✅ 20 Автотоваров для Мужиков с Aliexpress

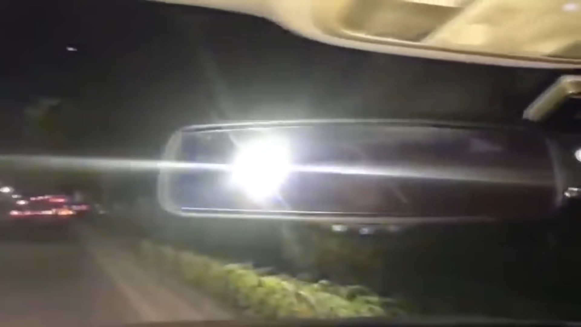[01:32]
Таким образом вы обезопасите себя от случайного осветления фарами, проезжающих сзади машин. А это ёршик для очистки в труднодоступных местах.